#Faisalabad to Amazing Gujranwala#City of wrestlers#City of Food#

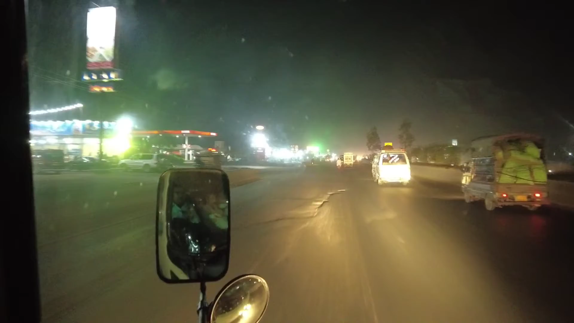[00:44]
رہے ہیں فیصلہ باس سے کوسٹر پر چار سو تیس روپے قرائے ادا کیا تھا اور اس وقت شکو پورا بائی پاس سے بھی کراس ہونے کے بعد مرید کے قریب سے ہم مرید کے سے گزر رہے ہیں یہ گرین ٹرنک روڈ جی ٹی روڈ ہے اور بہت ہی یہاں پر یہ انڈسٹرل ایریا ہے امراض کو شادہ ہیں ہم گزر رہے ہیں سٹی کیفے کے قریب سے اور
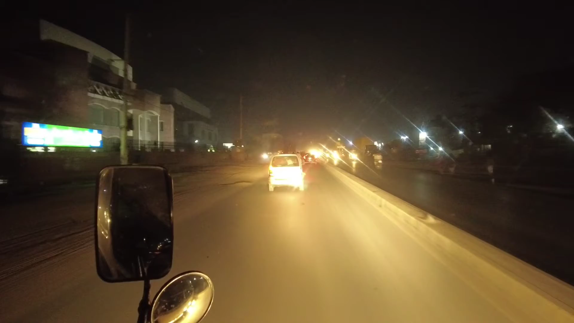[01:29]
خیالی بائی پاس بھی گزر چکا کاموکی بھی گزر چکا اور اب ہم تیمور تو نہیں ہے یہاں پر اڈا یہاں پر ملک ٹریول ہے جہاں پر بس ہمیں اتارے گی ملک ٹریول بھی میں آپ کو بس ٹرینڈ دکھاؤں گا گجرانوالا کے پہنچنے پہنچ چکے ہیں تقریباً اور آپ دیکھ سکیں گے وہ اڈا جو
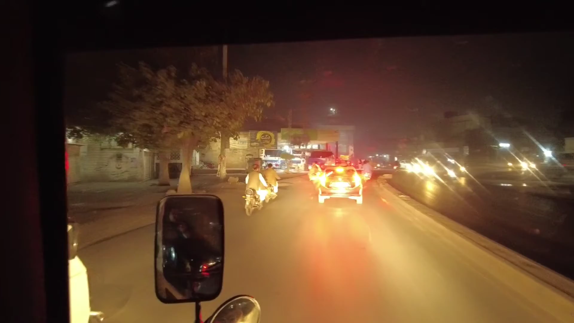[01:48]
ملک ٹریول کے نام سے معروف ہے وہاں پر ہم اترنے والے ہیں اڈا آ گیا ہے
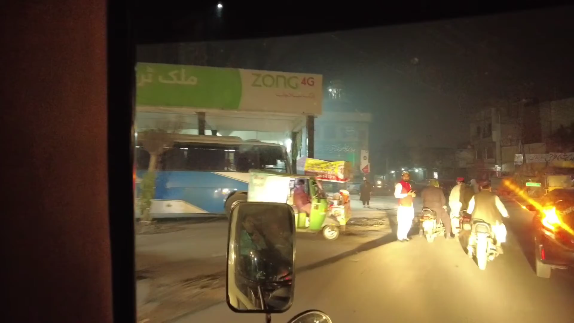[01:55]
بلاخر پانچ گھنٹے تقریباً لگے ہیں ساڑھے تین بجے تو میں وہاں میں نے